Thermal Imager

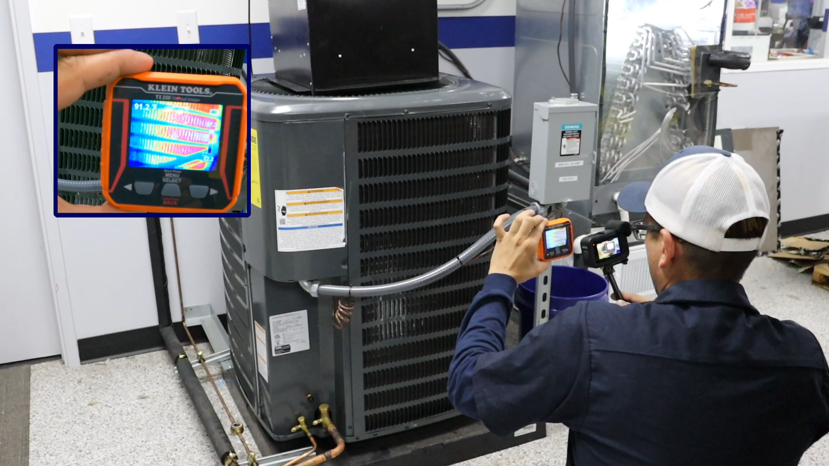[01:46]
Moving upwards, we can see the heat being rejected out of the condensing unit fan and into the ductwork of the ceiling.
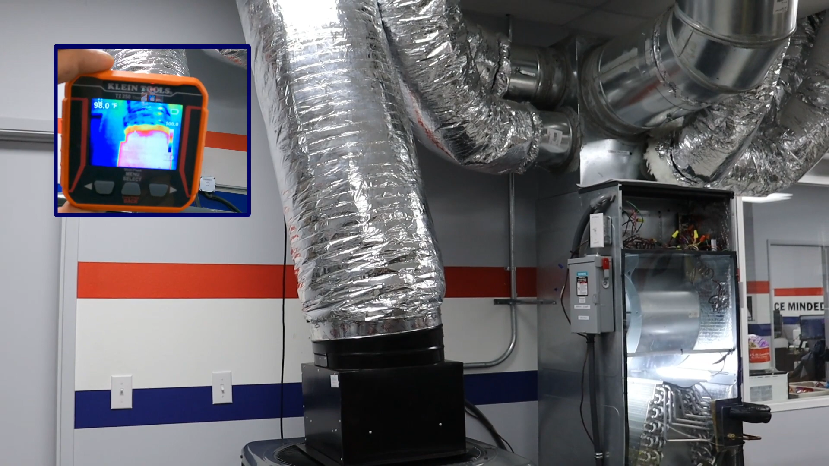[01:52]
Another example of the thermal imager can be used to see uninsulated walls
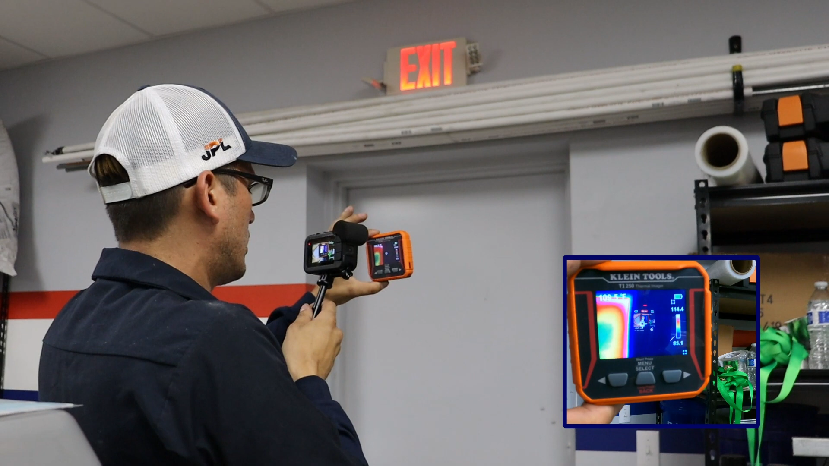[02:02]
or uninsulated doors. Here the door is clearly uninsulated, as you can see the heat from outside radiating onto the door. The walls, which are insulated, are cold and can be seen as blue spots. Blue is cool, cold, and red are hot spots.
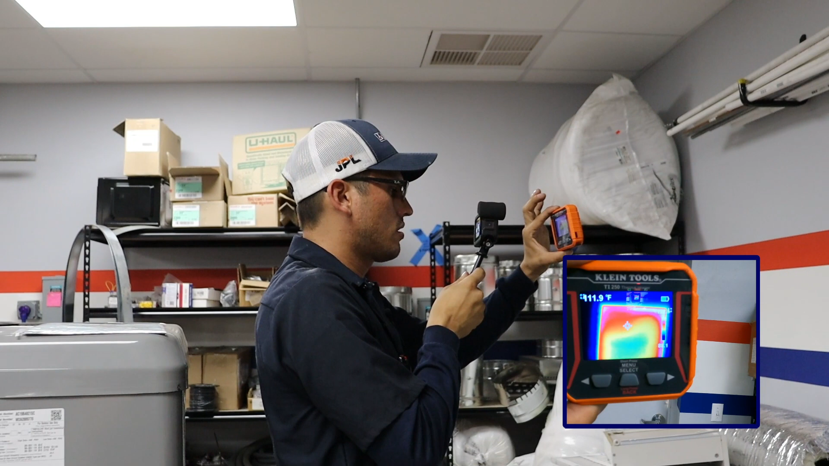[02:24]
The orange and yellow represent different ranges of temperature. Here is an example of a circuit breaker.
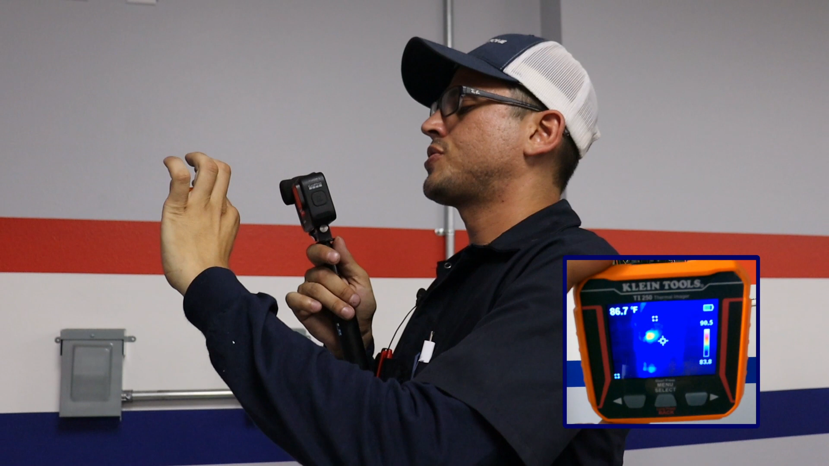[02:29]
Around the breaker, you can see the clearly cool blue cold spots.